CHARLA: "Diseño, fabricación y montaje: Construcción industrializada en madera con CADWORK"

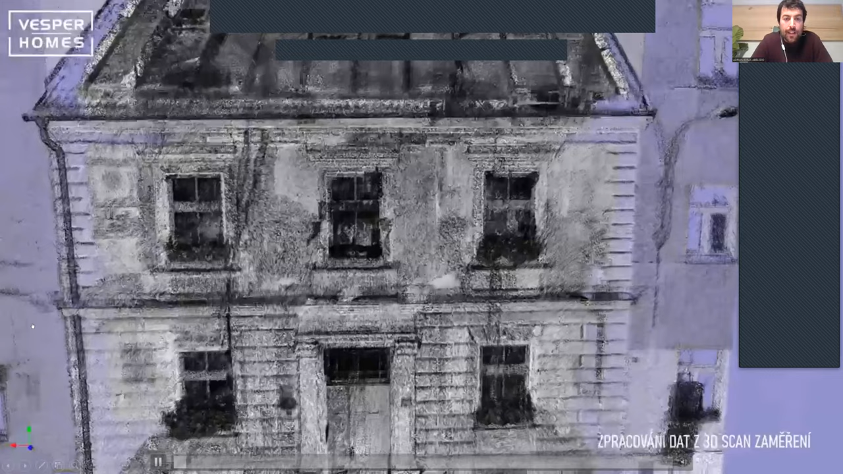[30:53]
¿Pero hacia dónde avanzan las mediciones? ¿Y qué es lo que más estamos trabajando últimamente?
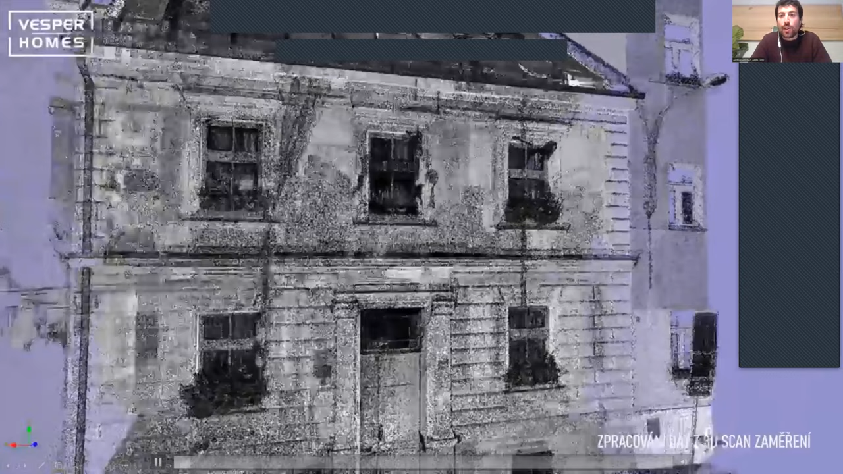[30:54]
La tecnología Point Cloud, nubes de puntos.
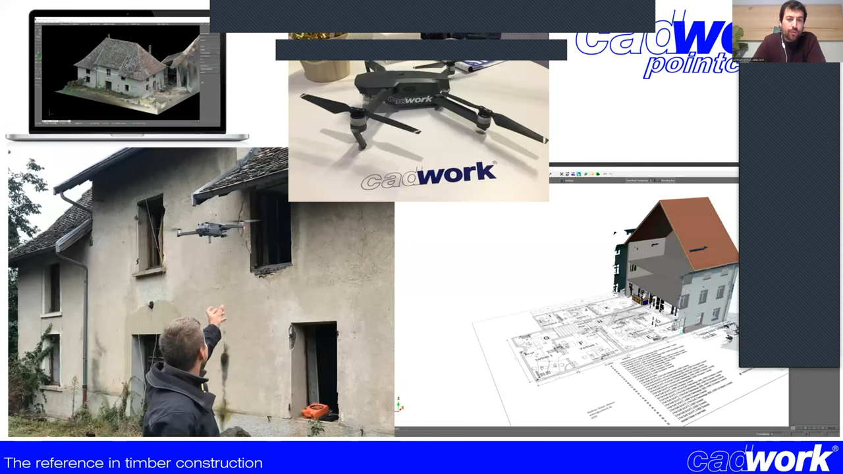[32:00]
una serie de fotos al edificio de forma rápida y segura, porque podemos hacer, ¿verdad?, fotos de los techos sin tener que subirse nadie, y por lo tanto, de forma rápida,
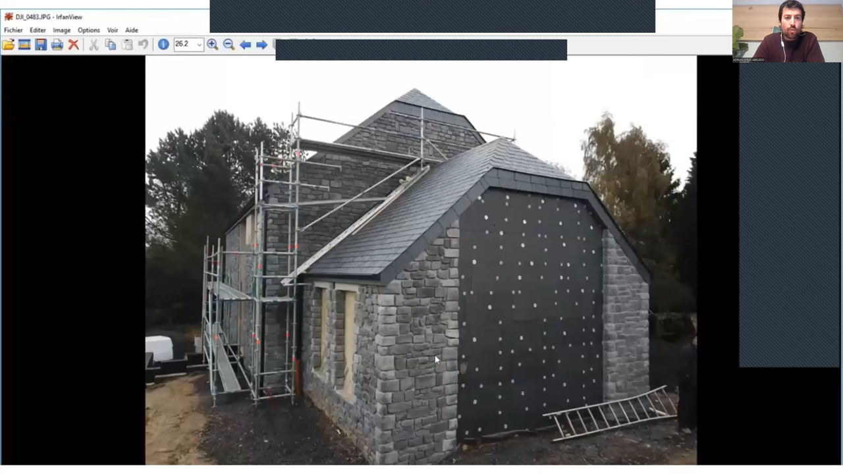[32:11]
obtener una serie de fotografías y posteriormente estas fotografías,
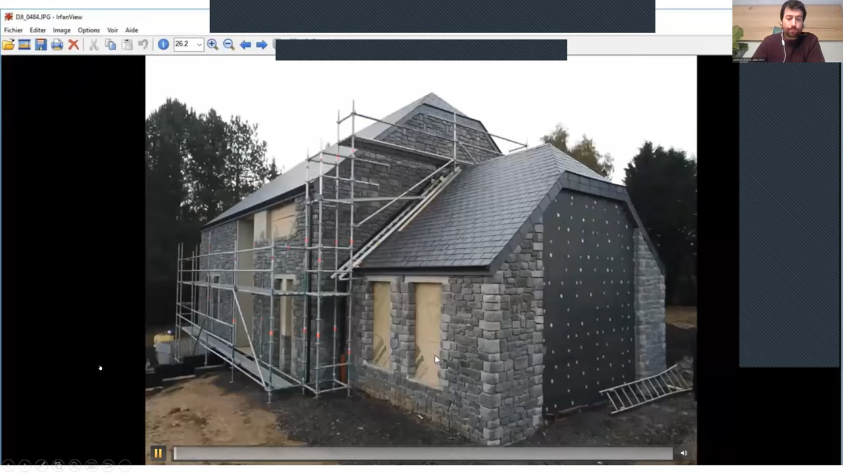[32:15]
lo que van a hacer con software específico,
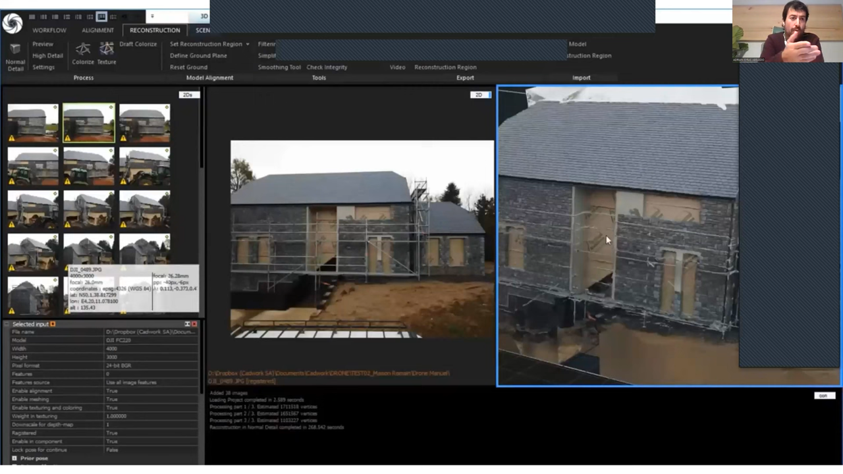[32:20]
como puede ser, por ejemplo, Reality Capture, va a
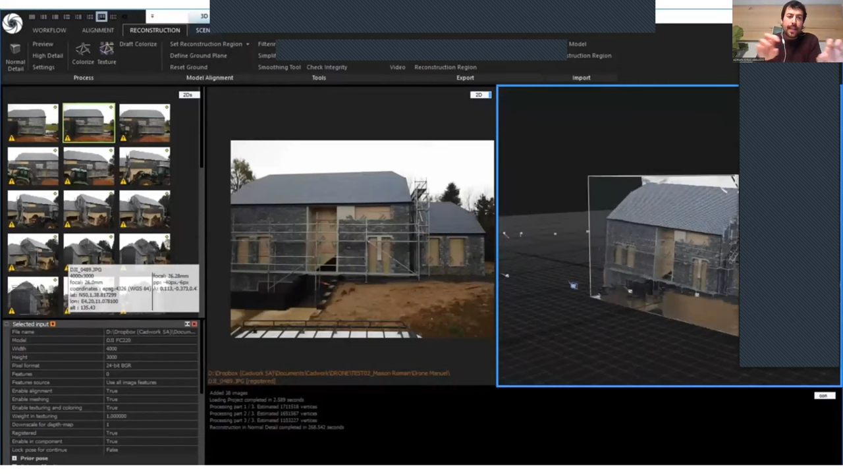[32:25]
ensamblar todas esas fotografías y componer un modelo 3D, un modelo fotogramétrico de nube de puntos.
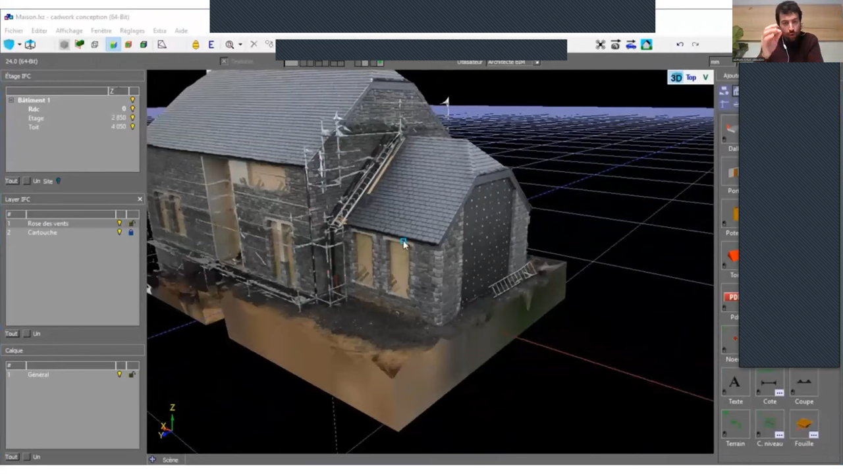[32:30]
Y al final en CADWORK el proceso es similar, es decir, absorbo la nube de puntos y sobre ella trabajo.
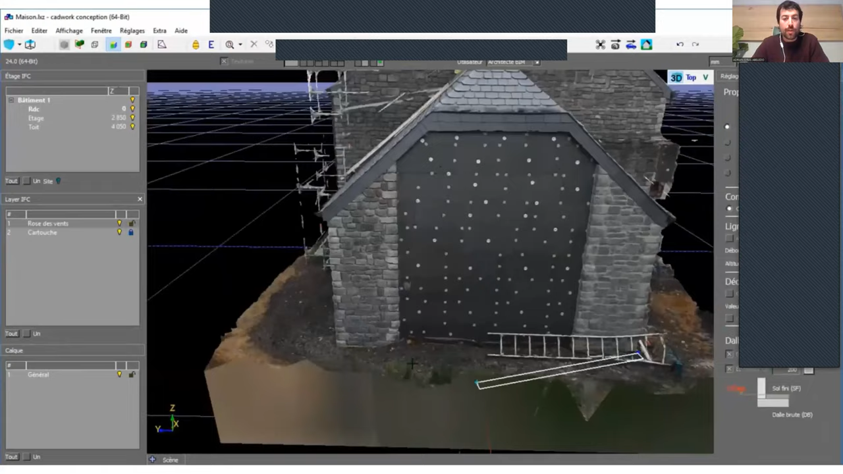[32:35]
Entonces ven ahí cómo puedo basarme en esos puntos, detectar posibles colisiones.
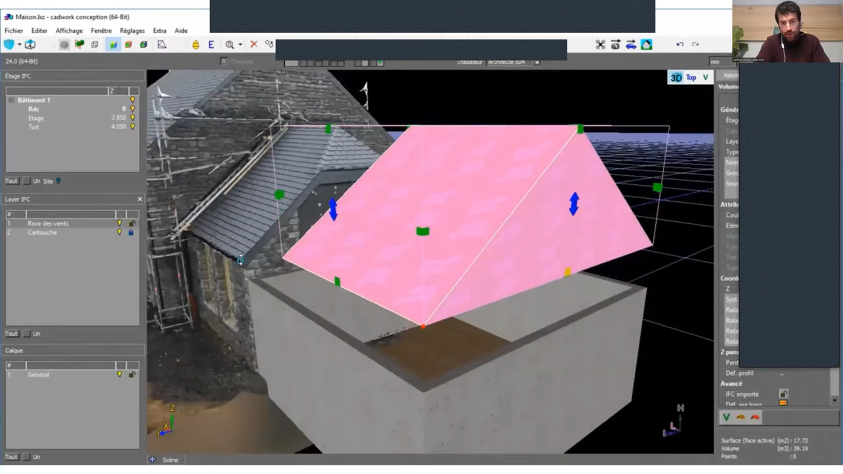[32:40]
Esto es fundamental sobre todo en obras de ampliación como las que estamos viendo.
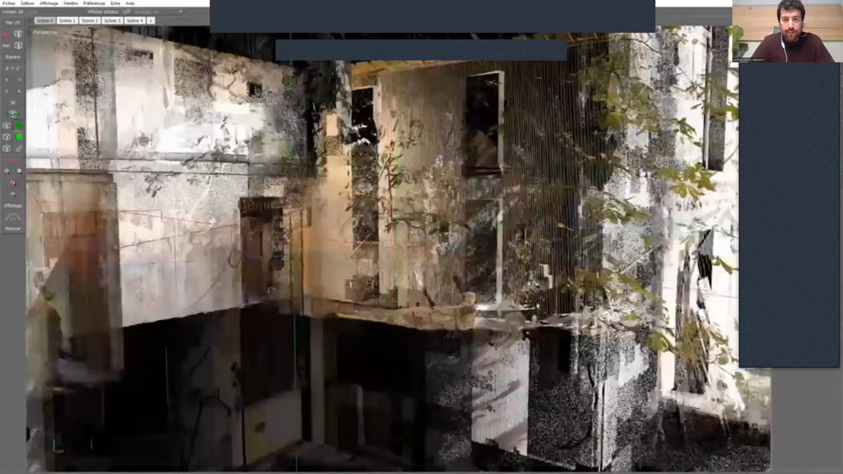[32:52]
superponer la construcción, la obra que hemos realizado,
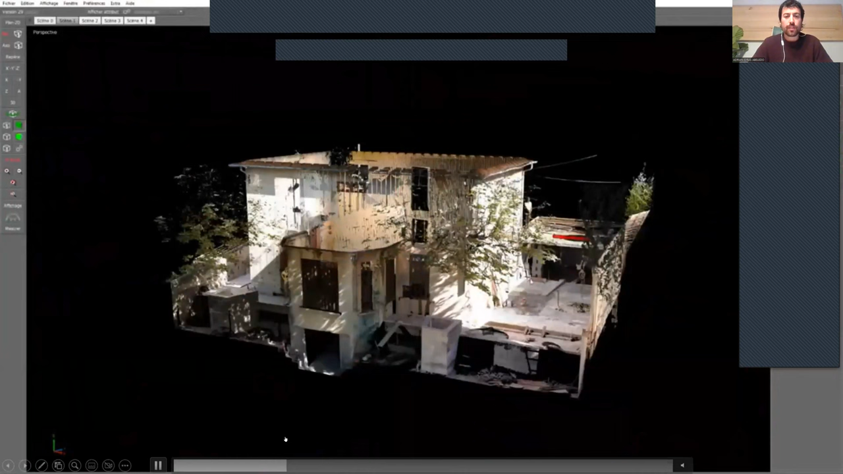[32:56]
al modelo de Point Cloud y analizar precisamente
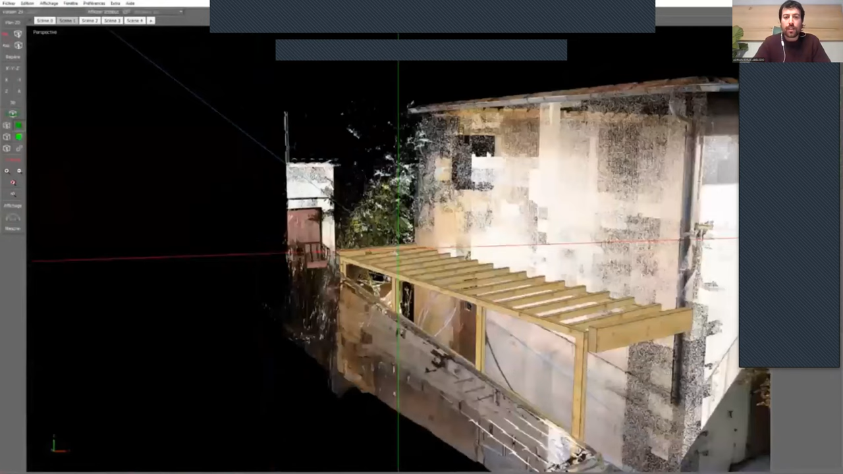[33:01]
cómo encajan esas partes de la construcción
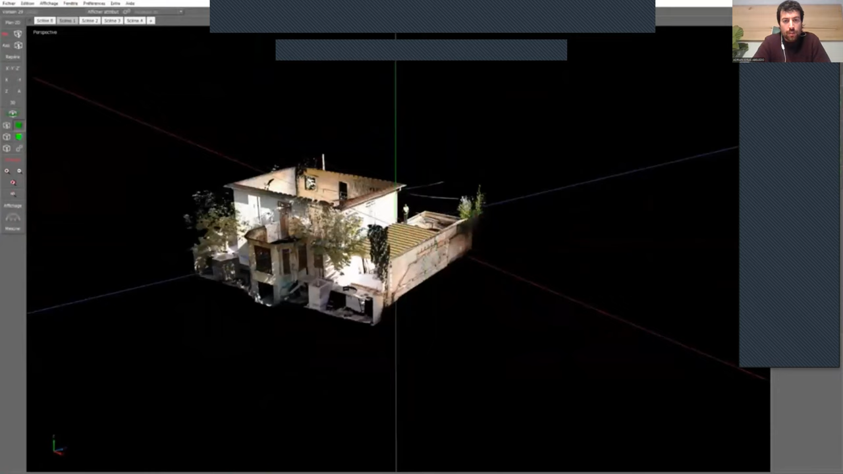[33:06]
para evitar cualquier error en la obra,